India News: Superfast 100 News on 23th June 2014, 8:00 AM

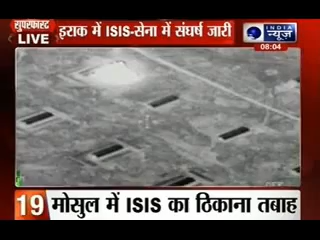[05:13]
ایراکی سینہ اور آئیس آئیس کے بیچ بغداد کے اتار میں بیجی کے باہر اسٹیرہ کے سب سے بڑی ریفائنی پر کبزے کے لیے لڑائی جاری ہے ایراکی سینہ نے موسل میں آئیس آئیس کے ایک چکانے کو ہوای حملے سے افتباہ کر دیا